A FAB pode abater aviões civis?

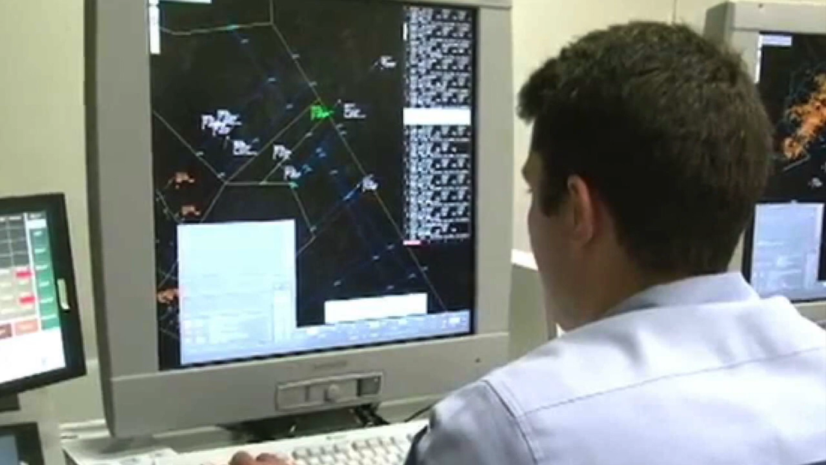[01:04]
Todas as aeronaves, sejam aviões ou helicópteros, precisam ter um plano de voo que basicamente diz de onde o aparelho vem e para onde ele vai.
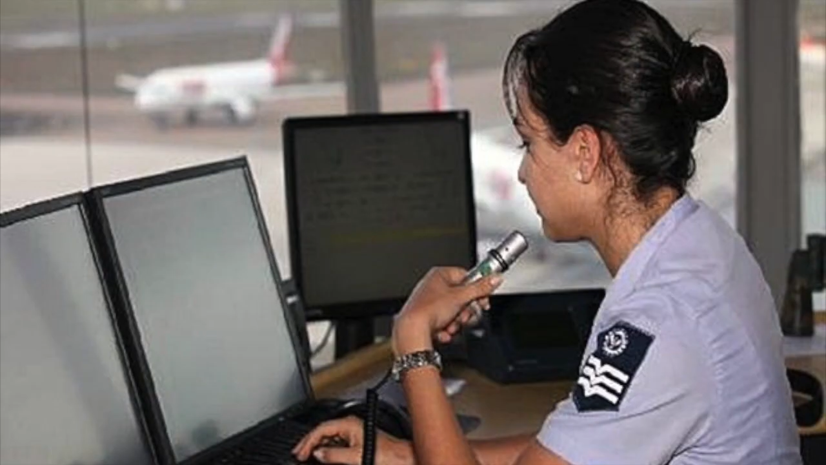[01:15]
Se uma aeronave sem um plano de voo é detectada no radar, os operadores tentam contactá-la através dos canais de rádio habituais. Paralelo a isso, eles determinam o ponto de origem mais provável da aeronave e se
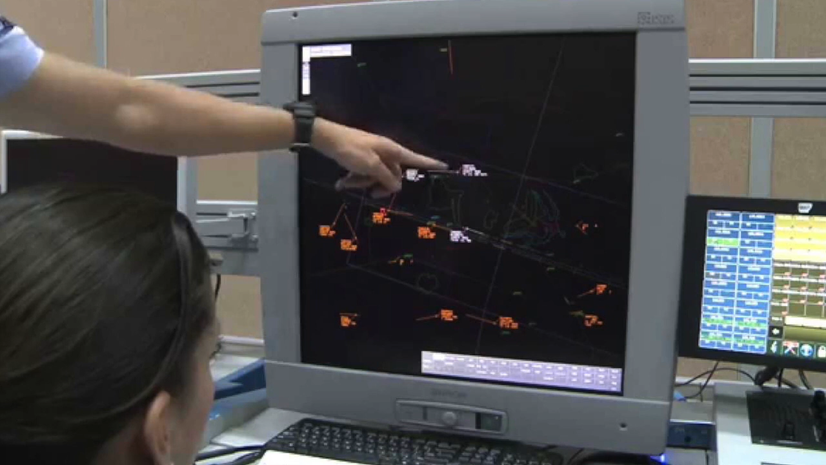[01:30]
desconfiarem que ela veio de um país tradicionalmente ligado ao tráfico de drogas,
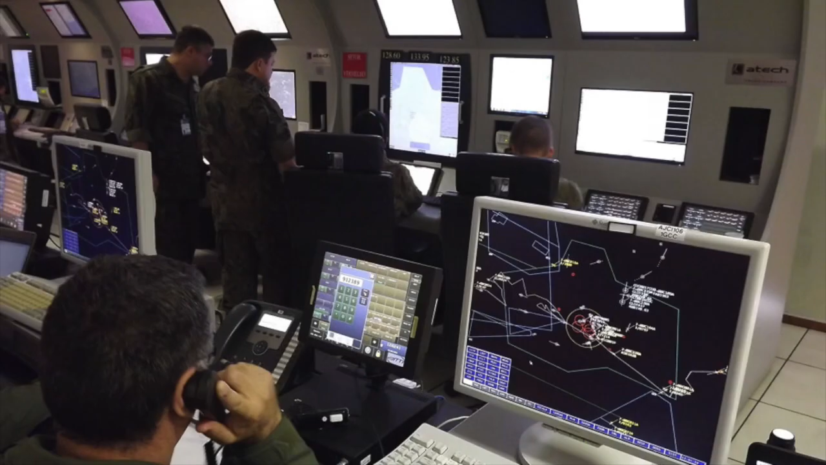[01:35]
como por exemplo a Colômbia, a Bolívia e o Paraguai, o nível de desconfiança aumenta ainda mais.